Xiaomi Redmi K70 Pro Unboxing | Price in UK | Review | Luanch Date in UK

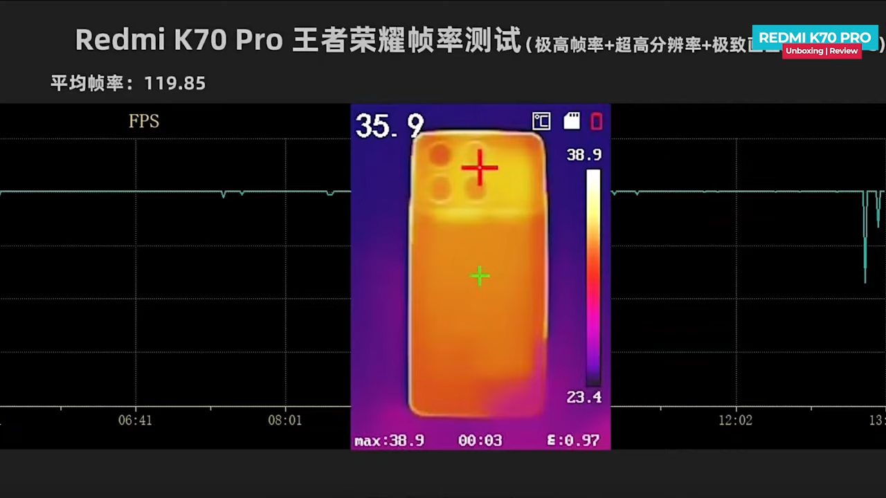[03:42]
119.85 fps with the back temperature reaches the maximum 38.9 degrees in the high graphic game genjin impact it can play at 720p